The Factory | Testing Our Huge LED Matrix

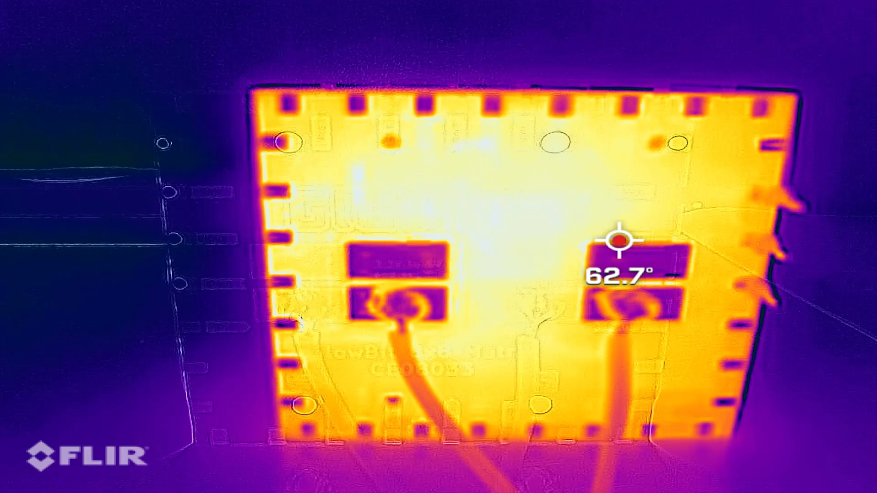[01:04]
On the backside, we measured around 60 degrees Celsius. And so that's probably at the upper limit of what you would want these dire temperatures to be running at.